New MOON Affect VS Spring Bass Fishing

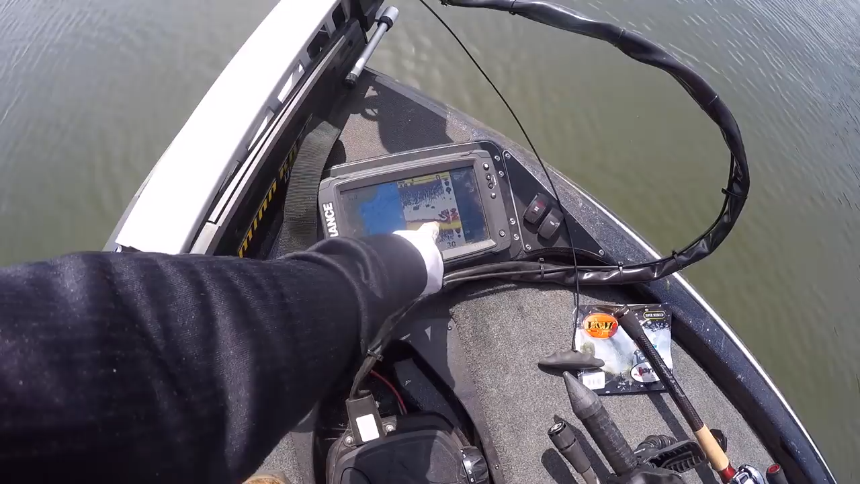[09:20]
You can see there's some structure there. There's a couple fish in it, literally in it. Rob's just made the perfect cast into the pile here. Got it? Okay, cool.